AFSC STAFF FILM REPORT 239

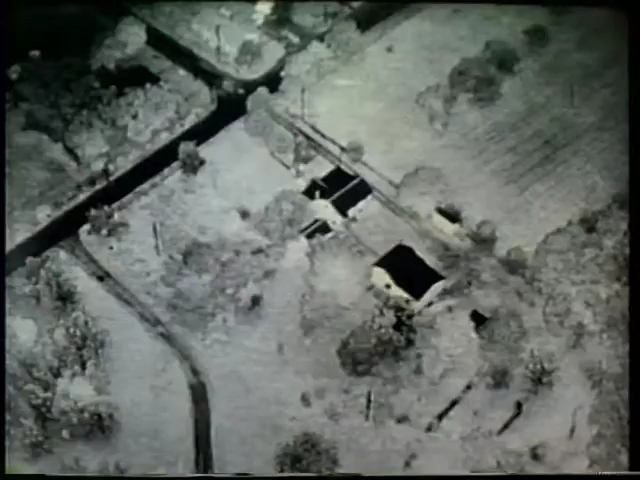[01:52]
Samples taken from several missions revealed that photographs taken at night with infrared illumination were of comparable quality to reconnaissance photographs taken in daylight.